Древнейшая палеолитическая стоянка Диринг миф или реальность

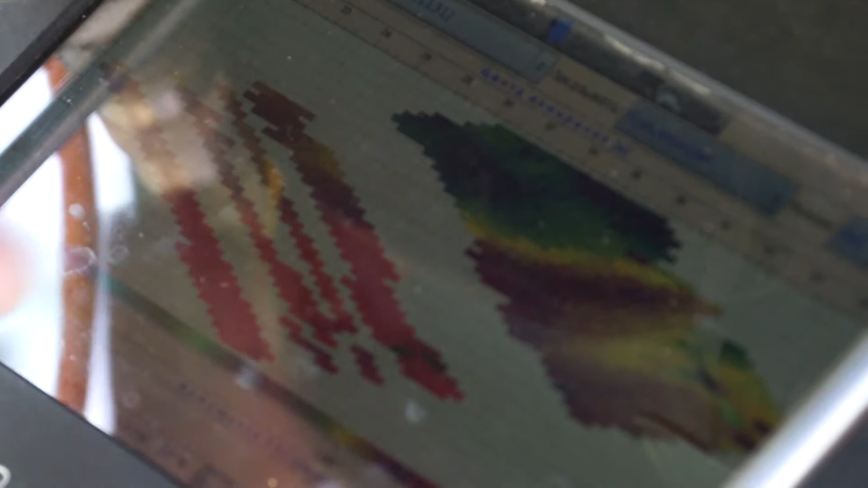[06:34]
Вот в зависимости от количества влаги в породах, от того, в каком они состоянии, в талом или в мерзлом, от количества глинистых частиц.